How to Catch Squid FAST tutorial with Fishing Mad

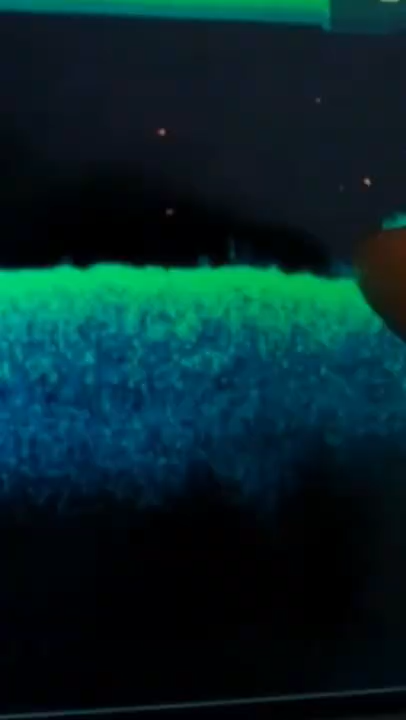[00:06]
as you can see now we're going back over thick weed
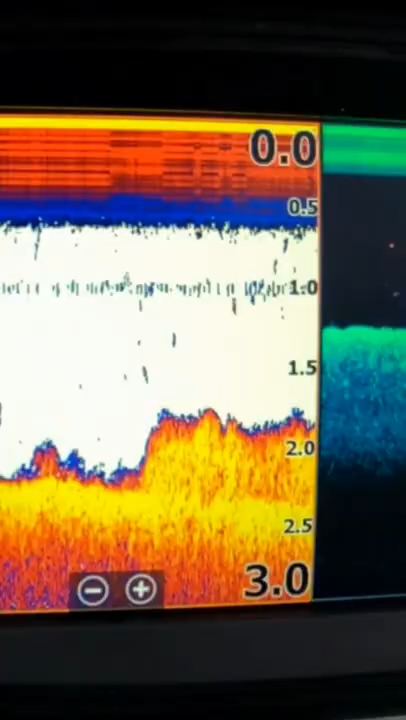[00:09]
and if i look over to the side of me it reflects exactly that